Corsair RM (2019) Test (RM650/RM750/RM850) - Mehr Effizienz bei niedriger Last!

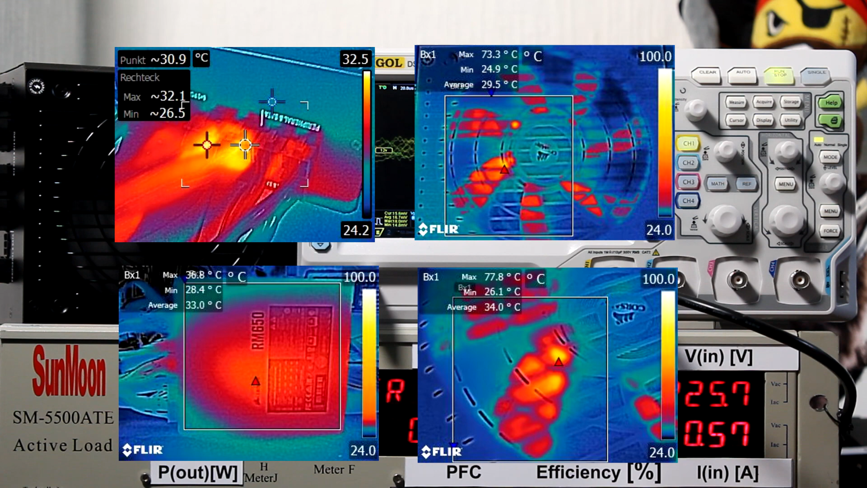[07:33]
On screen: spot 30.9°C
sonstigen temperaturen sind eher unauffällig an den netzteil buchsen sehen wir sogar nur maximal 30 grad celsius das ist ein sehr guter wert wofür wir zu den abschließenden fazit kommen falls ihr eine fragen habt ihr den test noch mal nachschlagen wollte ich verlinke euch den ausführlichen artikel in der beschreibung dort findet ihr weitere diagramme und messungen auf die ich nicht im video eingehe